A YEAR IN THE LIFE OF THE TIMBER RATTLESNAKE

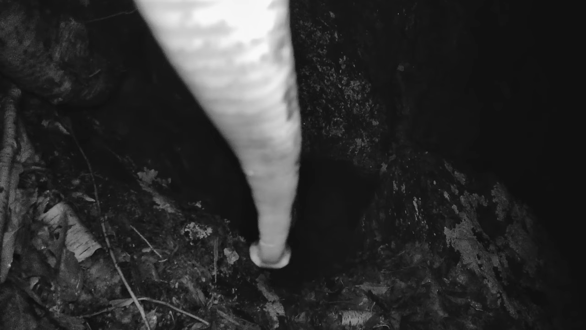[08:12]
Tongue scenting and infrared detection allows rattlesnakes to situate themselves near prey activity,
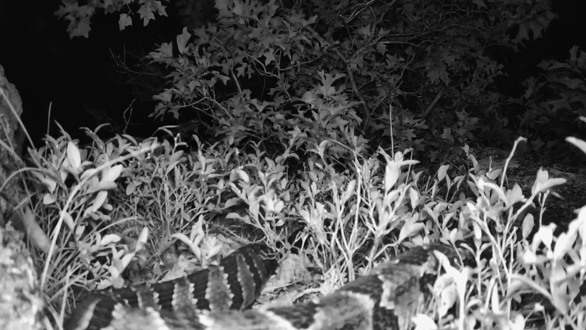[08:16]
and when such prey scurries by tantalizingly close,
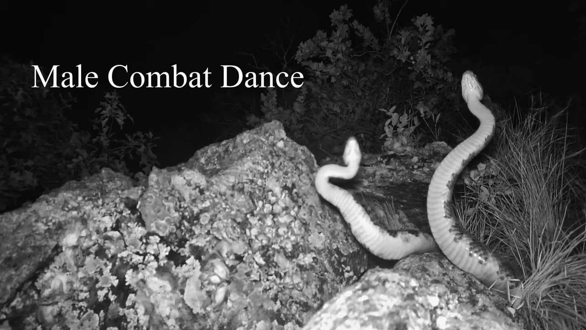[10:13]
Males will occasionally compete with one another over receptive females by engaging in what is called a combat dance.